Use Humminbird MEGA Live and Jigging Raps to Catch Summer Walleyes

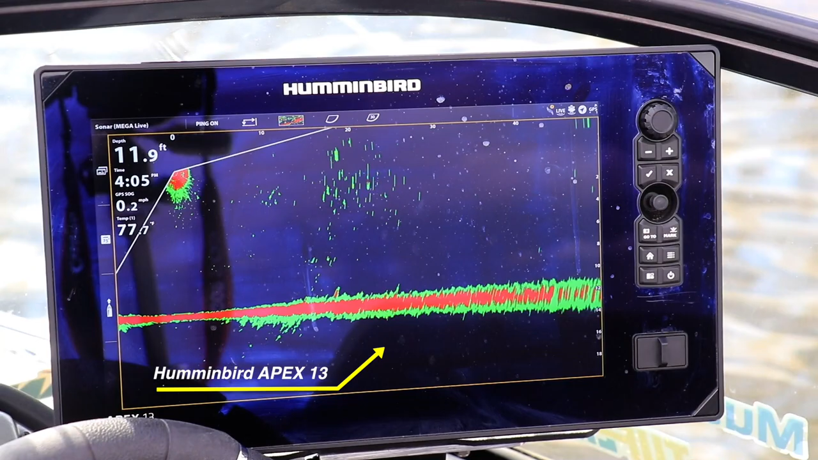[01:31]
On screen: depth 11.9 ft
and to follow your jigging wrap as you're snapping it through those fish. It's cool stuff, so stick around. So let me describe kind of in general terms where I'm fishing and how I found this general area that I'm focusing on.
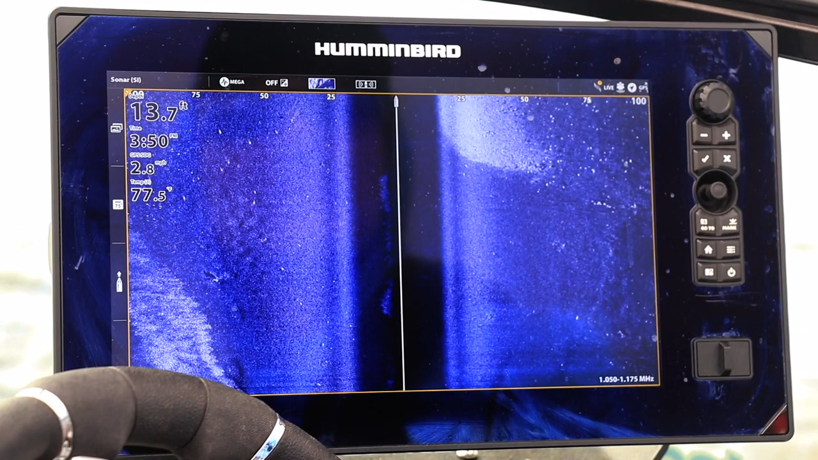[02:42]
On screen: depth 13.7 ft, speed 2.8 mph
and that's of course Humminbird's mega side imaging. So I found an area with a bunch of fish relating relatively close to the bottom, right?
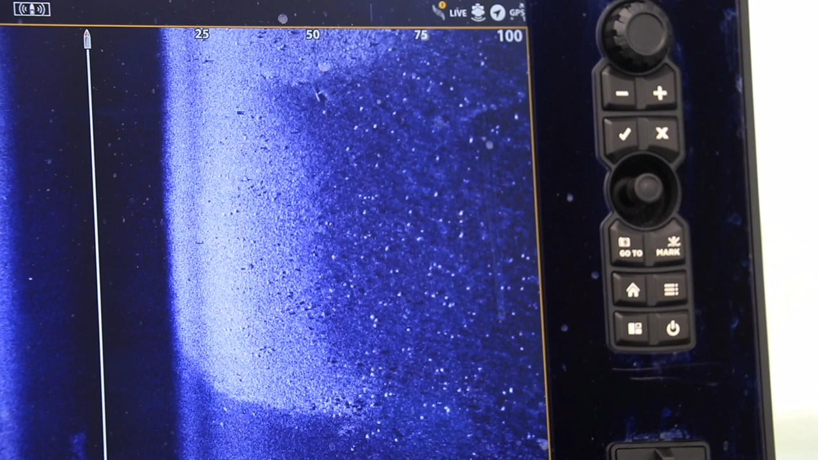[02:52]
That's the classic thing, a bright white spot against that darker bottom here. The bottom is really quite dark because it's a real soft bottom.
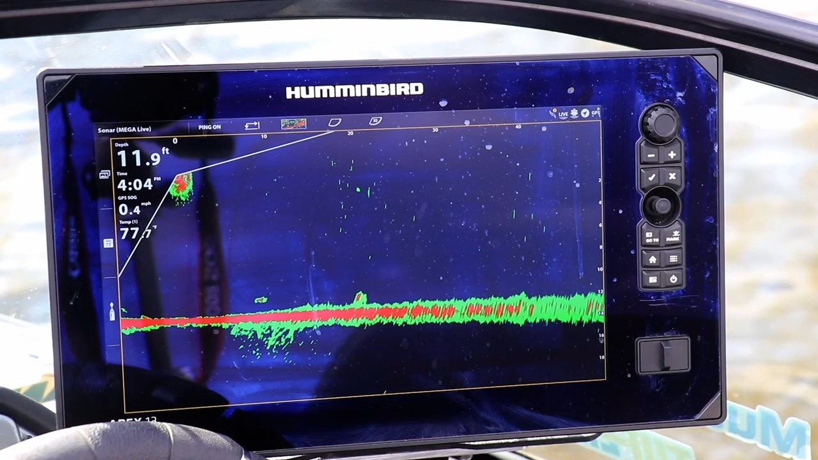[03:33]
On screen: depth 11.9 ft
And in doing so, I'm using now Humminbird mega live imaging to look for those fish and see where they are. And of course, a lot of them are bottom oriented.
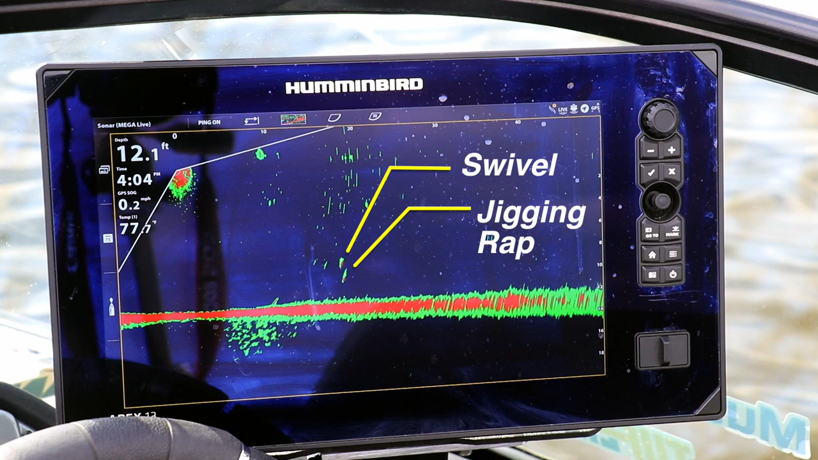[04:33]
On screen: depth 12.1 ft
you're going to see two different returns bouncing up and down, right? It's going to be by jigging wrap at the bottom, the heavy thing, of course, and then the much lighter swivel up above it.
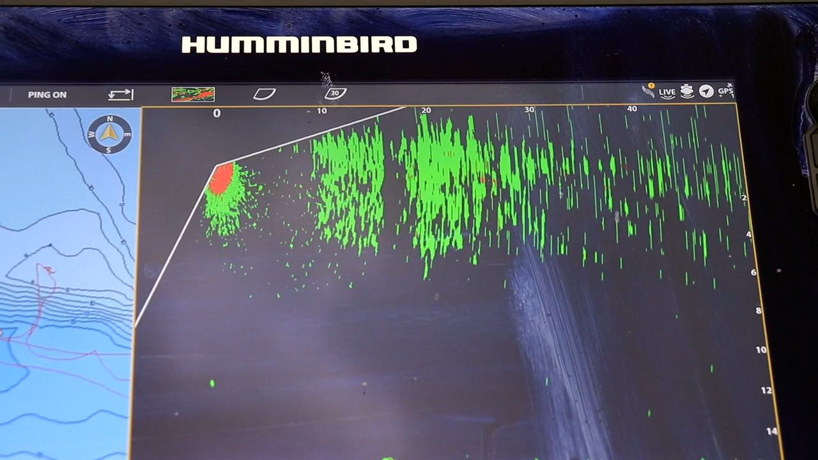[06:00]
You can see, you know, a little bit of extra noise near the surface. It extends down a foot or so. But by no means does it impact my ability
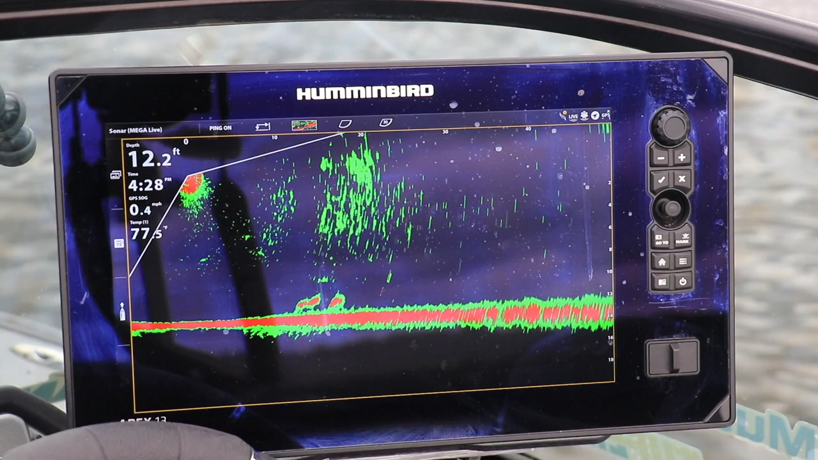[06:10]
On screen: depth 12.2 ft, speed 0.4 mph
to use mega live imaging to follow my bait, see fish, and the sea fish attack the lure.
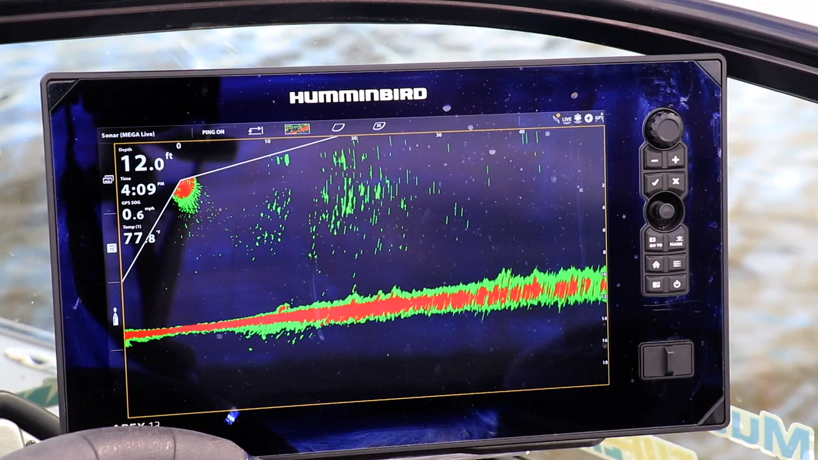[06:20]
On screen: depth 12.0 ft, speed 0.6 mph
I think it just is another testament to the power of mega live imaging to work in really a wide variety of water conditions, not just crystal clear, great lakes, anything like that.